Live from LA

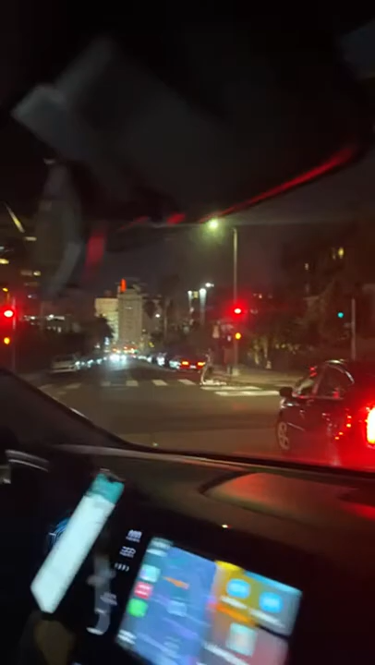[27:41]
That over there is the Hotel Roosevelt. It's a really famous hotel. It's where Marilyn Monroe lived for 2 years.